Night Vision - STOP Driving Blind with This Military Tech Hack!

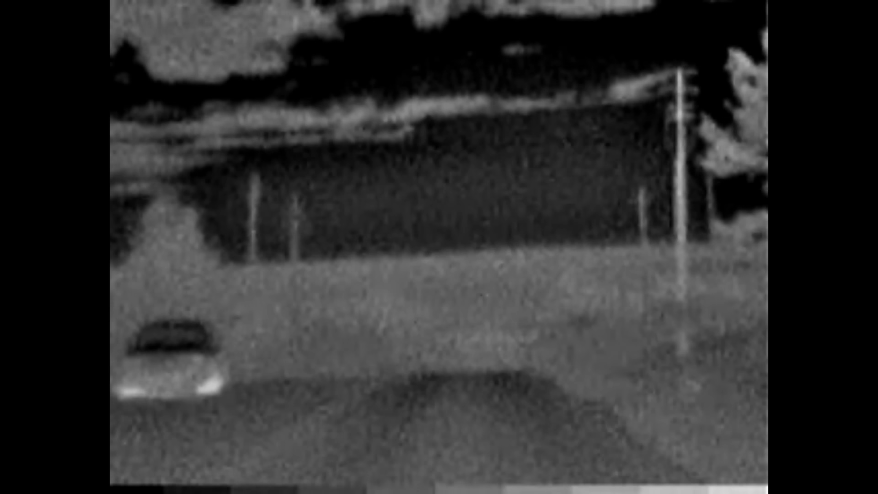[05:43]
And things that are cool show up as dark. And the greater the temperature difference between the object and the environment, the easier it is to see. This is why hot engines and tires of oncoming vehicles stand out so well. It is even possible to see Powerline easily because of the difference in their temperature as compared to the night sky.
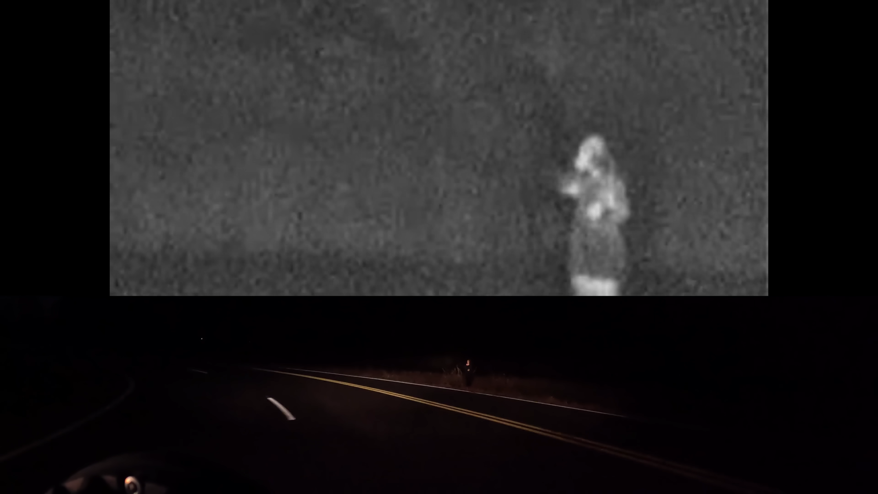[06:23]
After turning the headlights off, the thermal camera can still see them, as it isn't dependent on normal illumination.
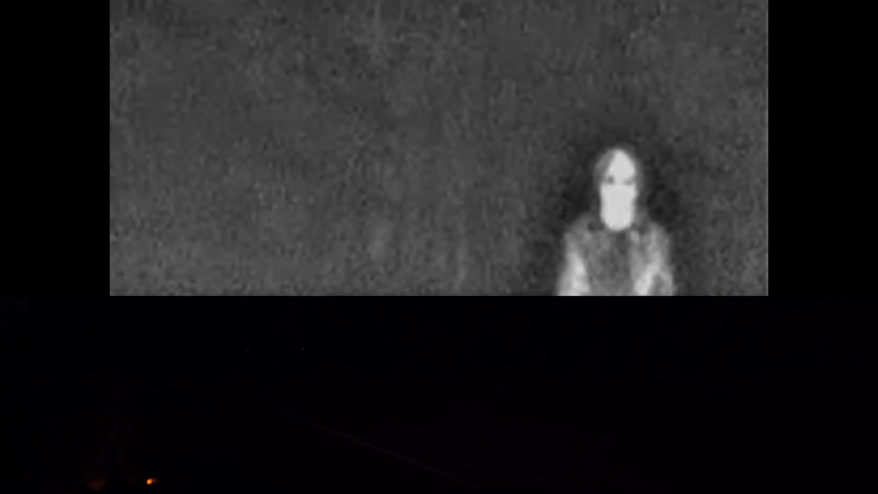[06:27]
It is also critical after filming a shot to not forget about the GoPro, and accidentally leave it hanging on for dear life on the front bumper. Thermal camera can detect heat through the air quite well, but if there is high humidity, drizzle, or rain, the image becomes clouded.
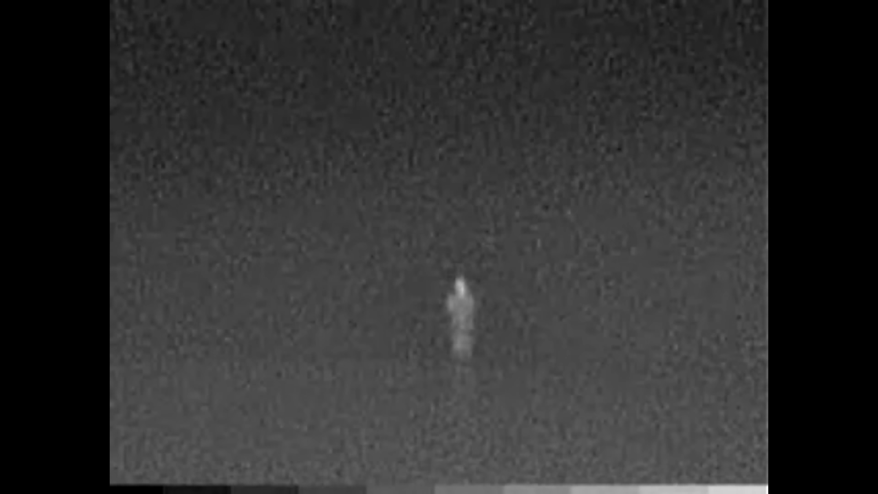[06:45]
The water in the air not only scatters the thermal radiation coming from the objects, but the thermal radiation from the water itself is detected by the camera too.
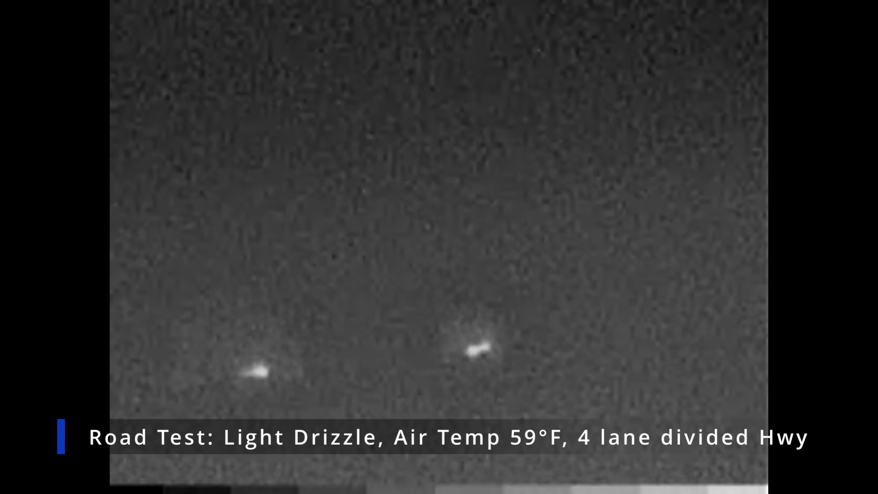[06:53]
If everything is the same temperature from being wet, the objects become indistinguishable from each other.
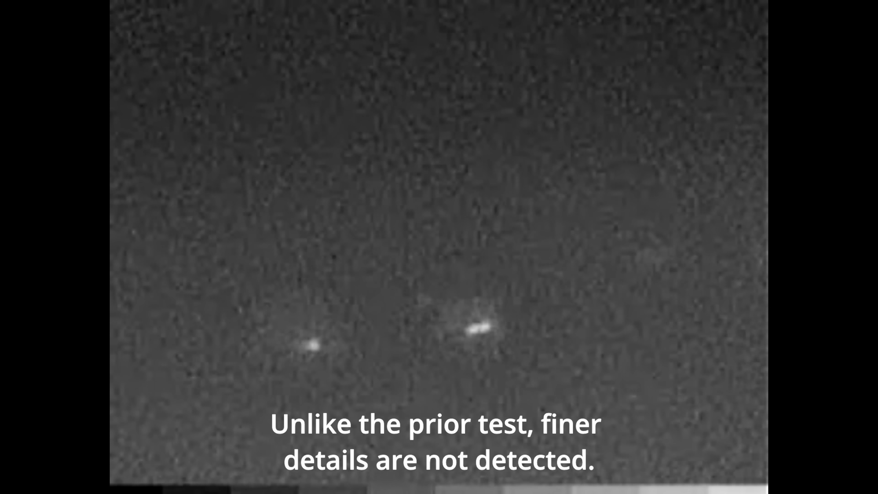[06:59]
And, like any other camera, moisture can build up on the camera lens, creating a film that obscures the image.
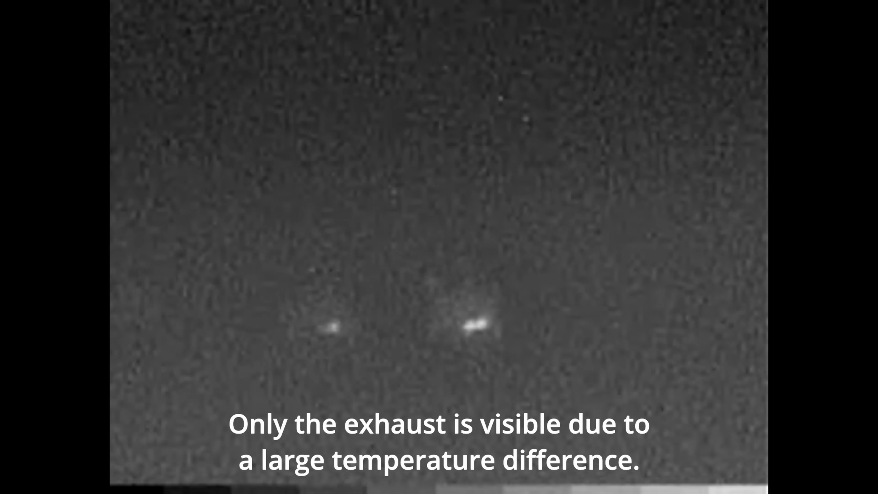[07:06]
In these examples, that's why only the hottest sources, such as car exhaust, are visible, while everything else seemingly blends together.